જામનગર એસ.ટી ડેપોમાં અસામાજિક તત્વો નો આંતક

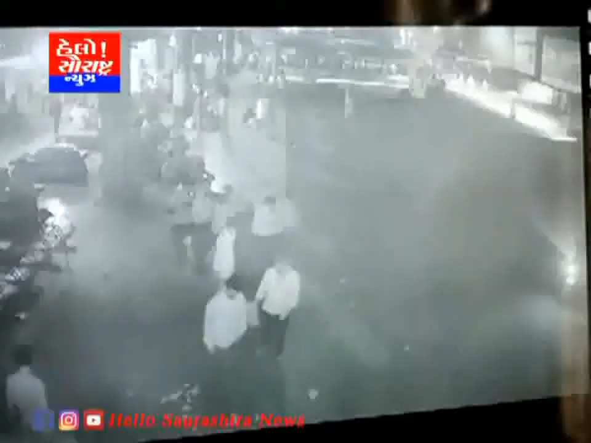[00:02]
જામનગરના એસટીમાં અસામાજિક તત્વોનો ટ્રાન્સ સીસીટીવીમાં કેદ થયો। એસટીના પ્લેટફોર્મમાં અસામાજિક તત્વોએ ટુ વ્હીલર ગાડી ચડાવી આતંક મચાવ્યો હતો। સીસીટીવીના આધારે પોલીસ તપાસ ચલાવી રહી છે।
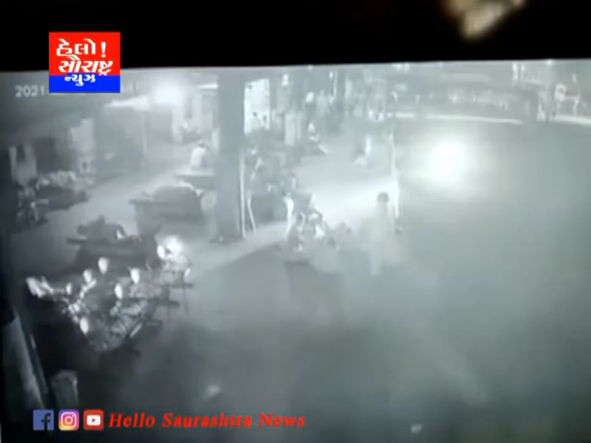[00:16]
જામનગર એસટી બસ સ્ટેન્ડમાં અસામાજિક તત્વોનો આતંક દિવસે ને દિવસે વધી રહ્યો છે। અહેવાલ પરાક્રમસિંહ રાણા, જામનગર।